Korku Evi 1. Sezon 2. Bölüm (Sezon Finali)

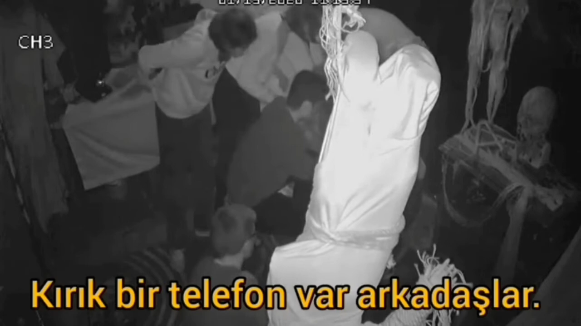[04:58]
Bir dakika, bir sandalye için. Tamam ya. Arkadaşlar, ışığımı tutar mısınız? Sayılar yazıyor. Ne yazıyor? Vay Allah. Bir ay sen yazdı ne tam bir şey yok bir şey yok. Hayır bazı sayılar var bazı sayılar yok. Bazı sayılar kanlı o sayıları acaba diğer telefonda mı yazacağım?
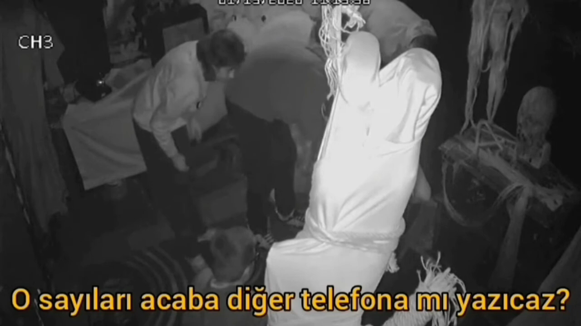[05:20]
Yazalım geçir ama. Bak iki var iki de nokta var iki de nokta var. Mesela 6-5 var 4 var. 3 nerede 3 yok 2 yok 3 yok. 2 yok ama. 3'te yok. 3 yok 3 var lan çok